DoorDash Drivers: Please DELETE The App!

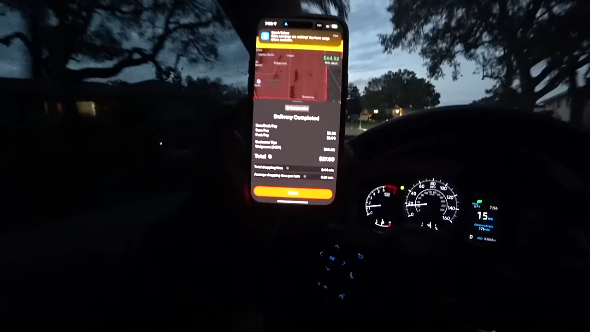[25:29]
$27.50. It was a $20 tip, $2 peak pay, actually.
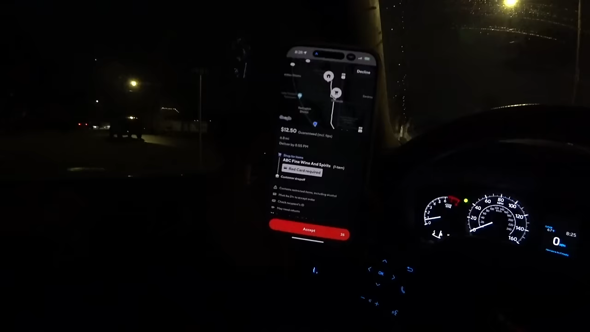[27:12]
Wee, they want to give me $12.50 on the way back to the plaza, and all I got to shop for is one thing?
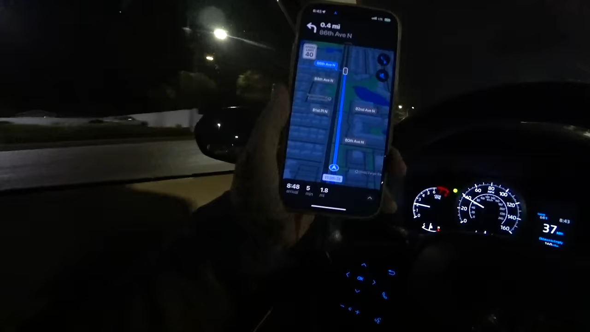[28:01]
Look at that, 2 miles away from the plaza. Why would they send this order to anybody else? Man, I know there was people closer to this ABC. They ain't gonna send it to them. When I'm out working, they know who to send it to.